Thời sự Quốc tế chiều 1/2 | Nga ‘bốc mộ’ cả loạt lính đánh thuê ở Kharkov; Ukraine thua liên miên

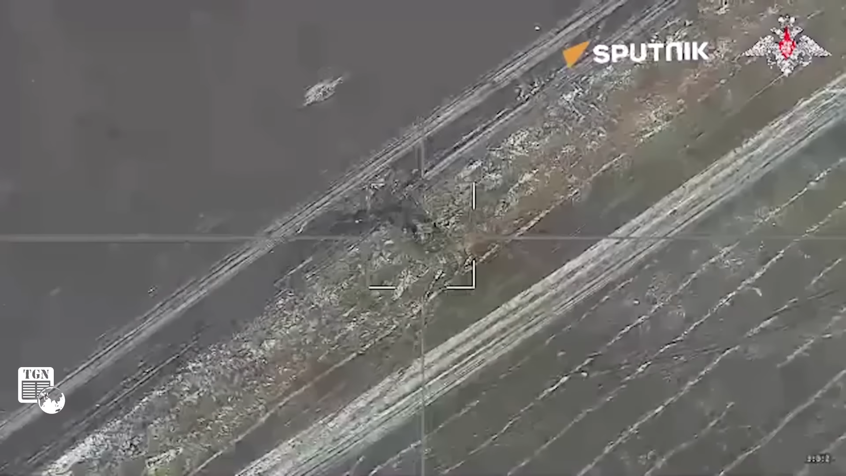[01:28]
Sau đó, lực lượng Nga sử dụng máy bay không người lái UAV cảm tử Lancet nhắm mục tiêu vào các xe tăng của Ukraine, khiến chúng ngay lập tức bị phá hủy.
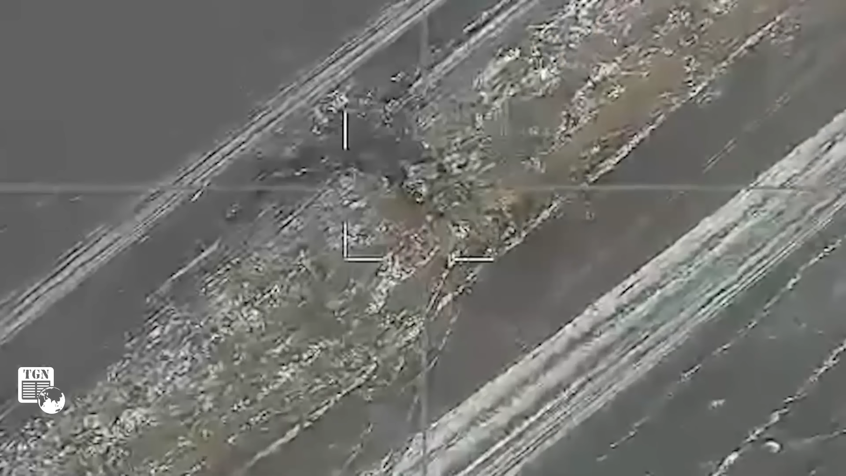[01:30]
Ngoài ra, một chiếc xe tăng khác của Ukraine cũng bị phá hủy trong đêm.
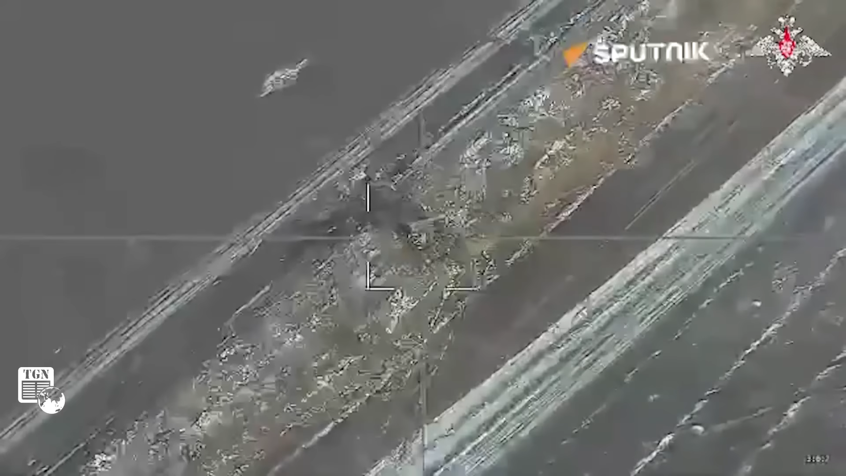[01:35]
Bóng tối bao phủ vào ban đêm cũng không thể gây khó khăn cho UAV Lancet trong việc xác định và phá hủy mục tiêu.
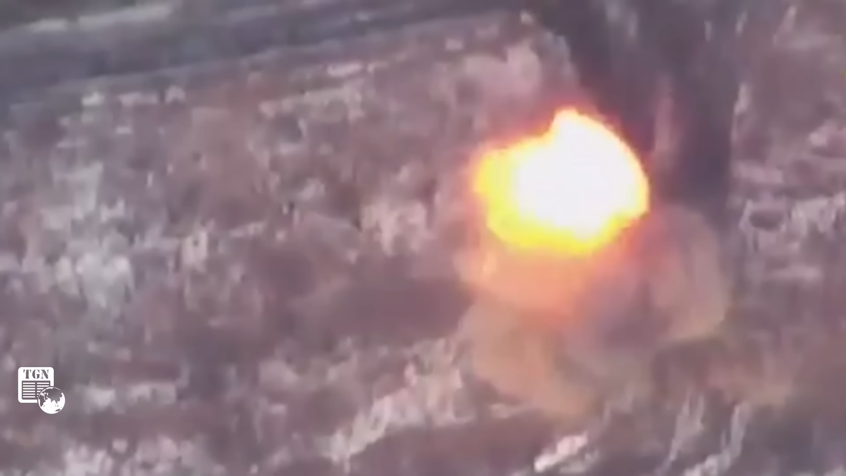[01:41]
UAV cảm tử Lancet được coi là vũ khí hiệu quả nhất của Nga trên chiến trường ở Ukraine.
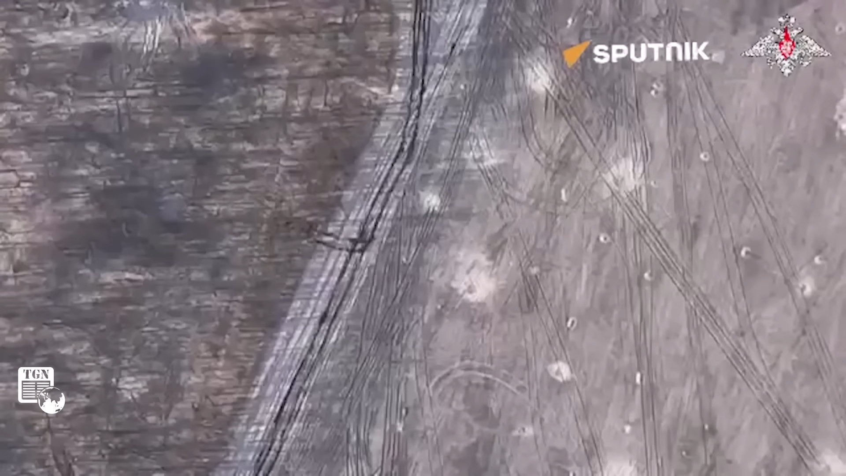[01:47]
Lancet giống như một loại đạn dẫn đường có thể trinh sát và tấn công mục tiêu theo chỉ thị của hệ thống điều khiển.